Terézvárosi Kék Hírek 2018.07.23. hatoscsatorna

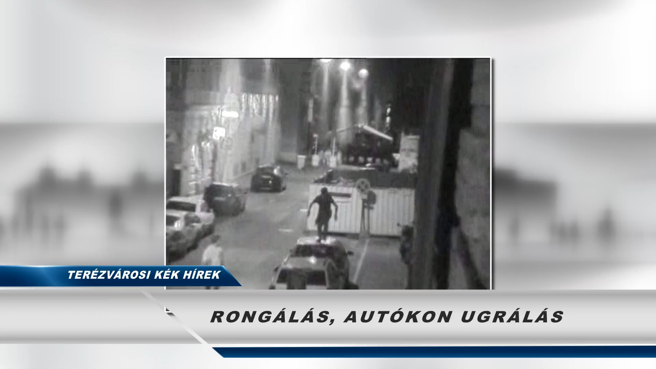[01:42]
Kérjük, hogy aki a felvételen szereplő szemét felismeri, személyazonosságával, felelhetőségi helyével kapcsolatban információval rendelkezik, hívja a 061-461-8141-es telefonszámot,